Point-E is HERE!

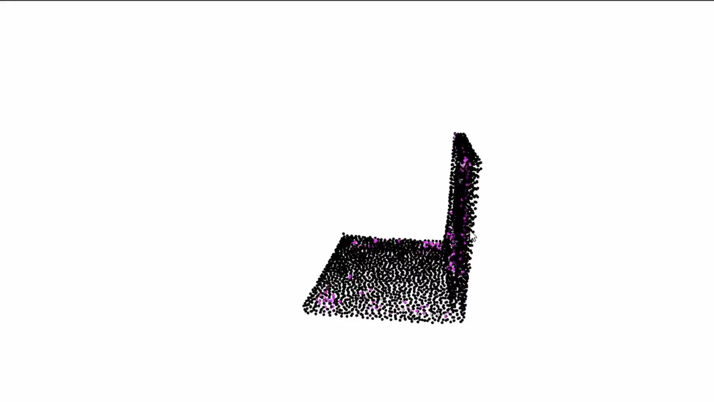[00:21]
How can you access it? Where can you run it? And is it the future of 3D modeling?
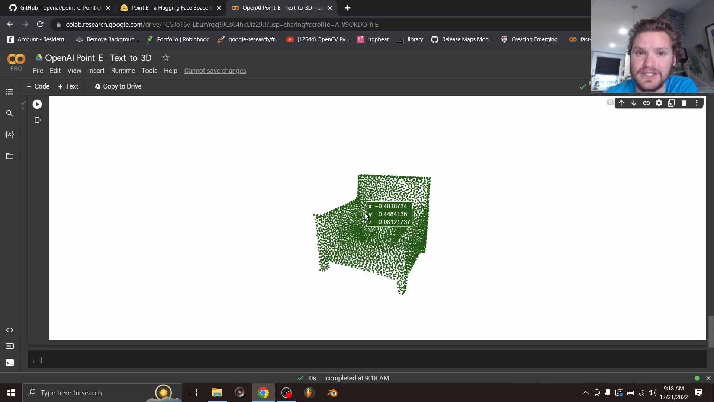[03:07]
Now notice I didn't specify armchair, Adirondack chair, wooden chair. It just picked one for me.
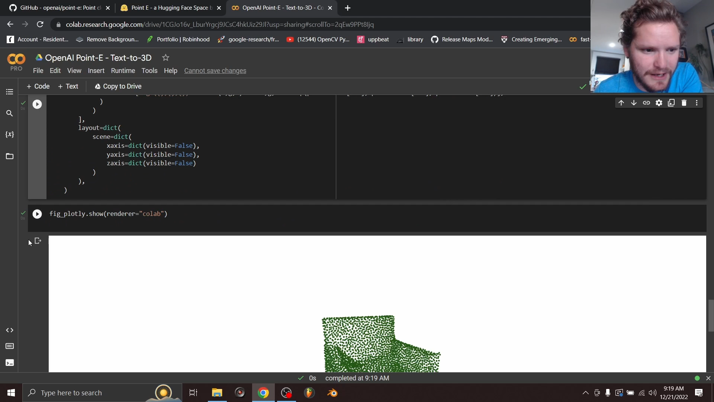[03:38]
So we run the thing, hit the checkbox, hit the other checkbox, and now you're going to see we do have a green chair, but it's a totally different kind of green chair.